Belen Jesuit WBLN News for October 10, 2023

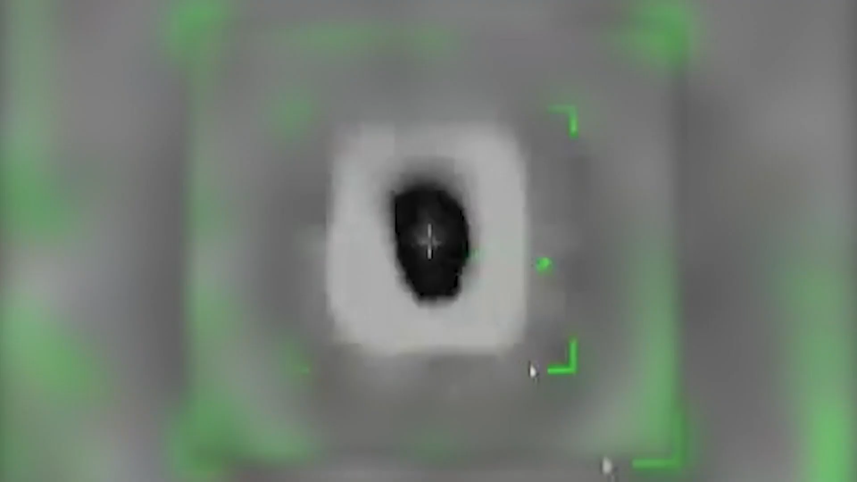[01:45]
The fighter jets also struck a number of operational residences belonging to the Hamas operatives,
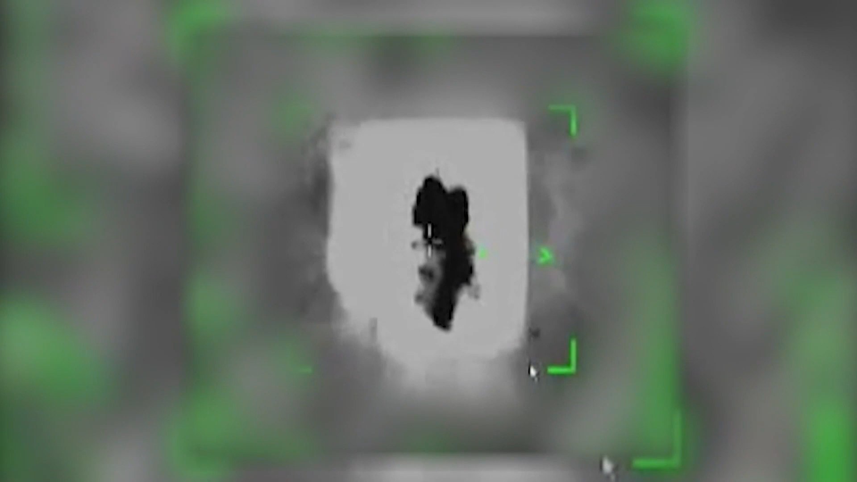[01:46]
as well as a Hamas operational command center located inside a mosque.